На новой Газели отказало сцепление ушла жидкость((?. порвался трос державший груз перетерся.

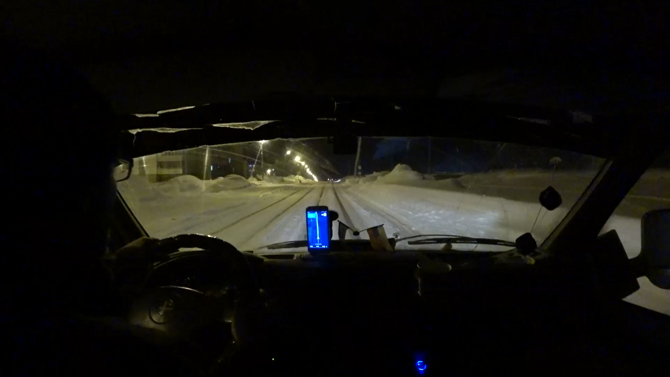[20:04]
Пипец. Ребят, в Камертау приехали. Как по рельсам едешь. Вот встал вот. Мороз. Я вообще просто, я автоном уже включил. Короче, печка не справляется.
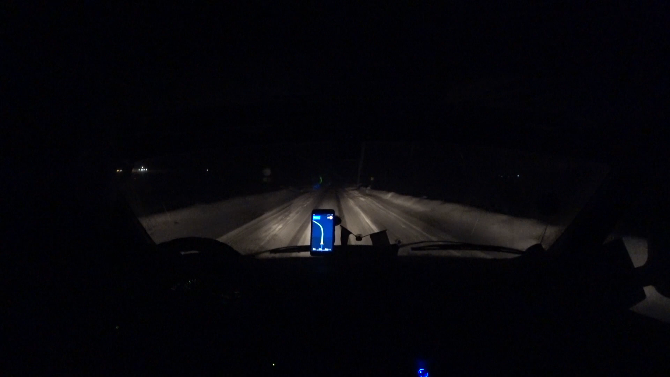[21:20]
Если на машине надо ездить. На лыжах. Как здесь разъезжаться? Там ведь снизу кто-то и едет.
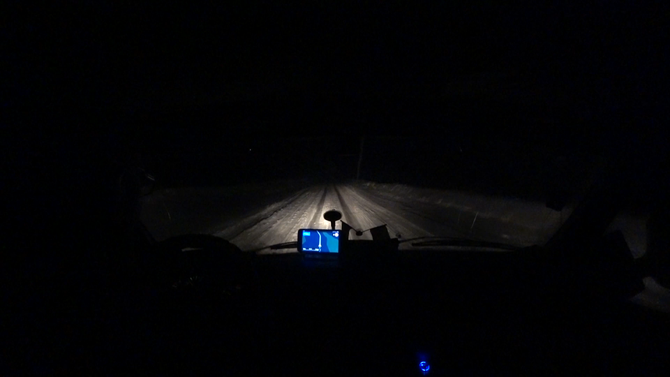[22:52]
Пытался подняться, короче. Вообще, прям просто не поднимается. Подъемы настолько крутые, но...